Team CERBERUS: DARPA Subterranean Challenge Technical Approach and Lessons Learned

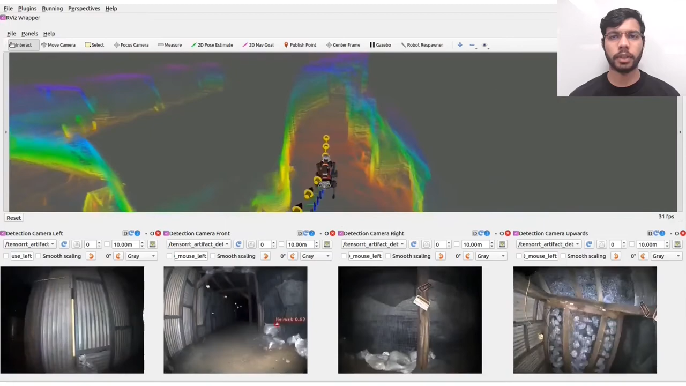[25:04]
is exploring the tunnel section and then enters the cave section, passing through some confined areas. The path given by GP Planner is shown in yellow and the path shown on the ground
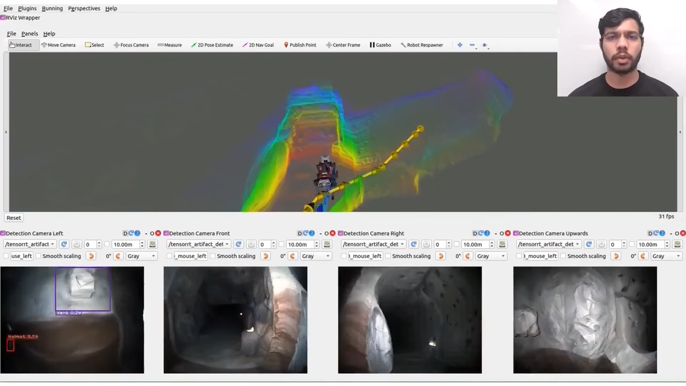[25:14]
is the traversable path generated by the Navigation Planner.
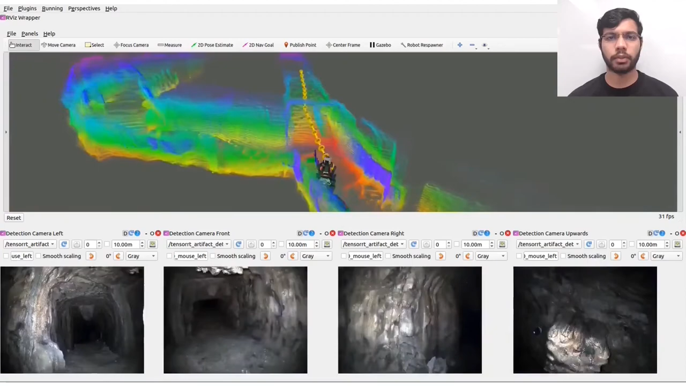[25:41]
we can also see the planner planning over a very steep narrow slope in the cave section.
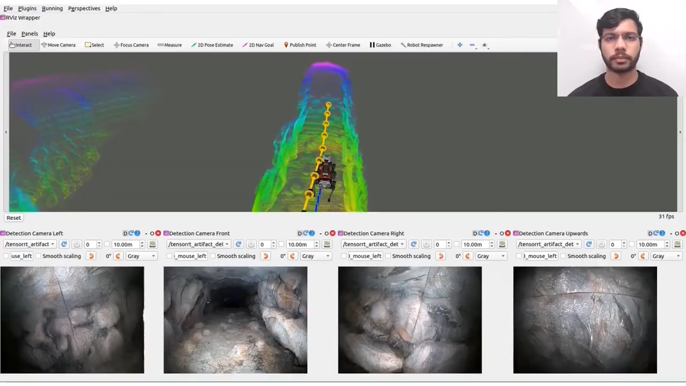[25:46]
Finally, this figure shows the combined map of the prize run along with the paths of all four animals.
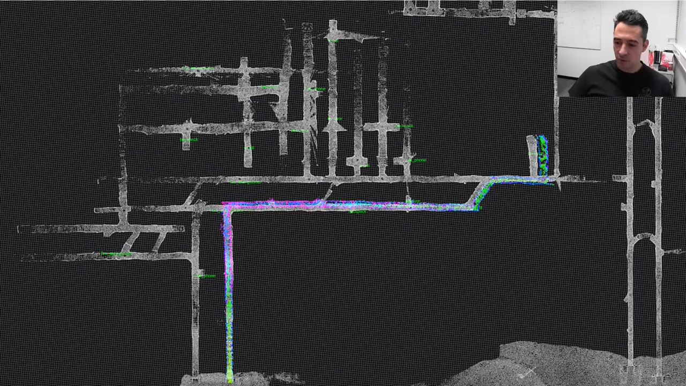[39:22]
As you can see, with our map on top of the ground map from DARPA, we explored a very little part of the environment and even though this was a small part, we already had some significant drift. In the urban circuit, the second competition event, we had already much more mature robotic systems, both legged and flying.
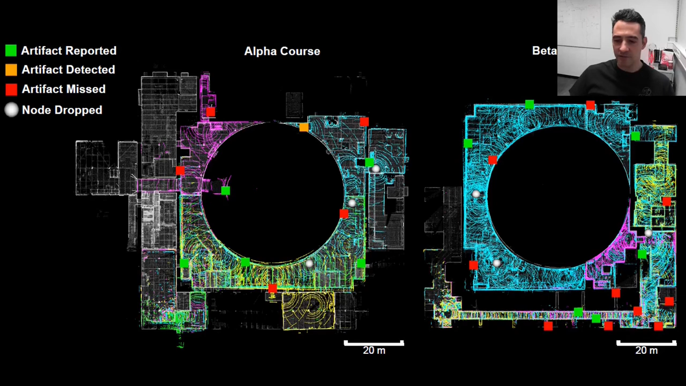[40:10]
This is what we achieved back then in the alpha and the beta course of the urban circuit of the safety challenge.